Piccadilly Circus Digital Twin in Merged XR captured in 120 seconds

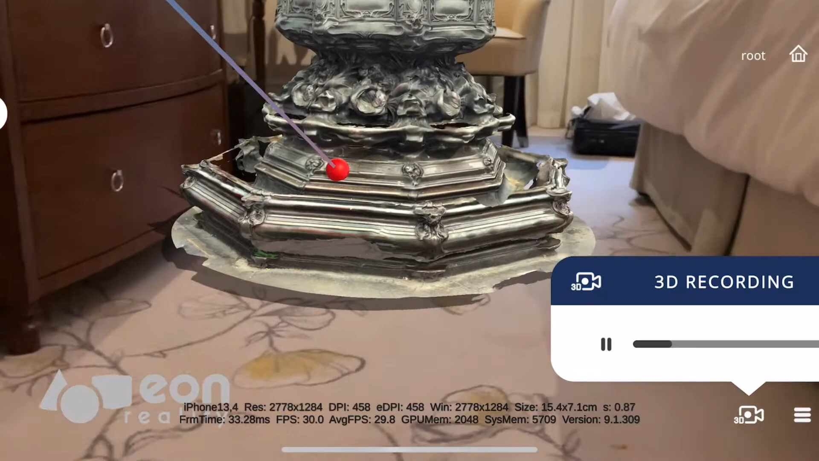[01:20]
that incorrectly is called the Statue of Eros. In fact, it's not correct. However, it was raised in a celebration of a philanthropist, an earl, that early on abolished child labour.
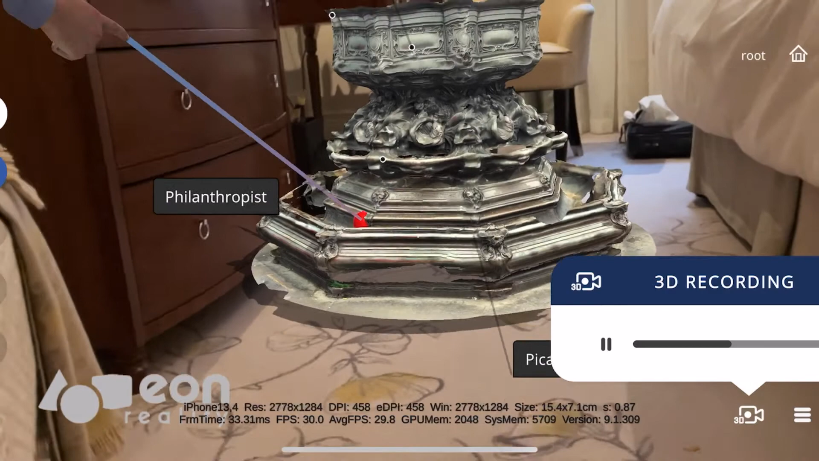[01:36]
And I also learned that instead replacing it with education.
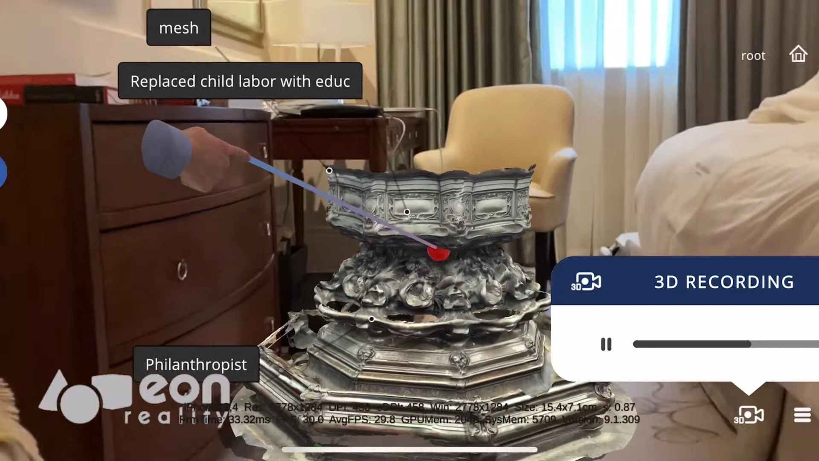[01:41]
So, very symbolic place in London,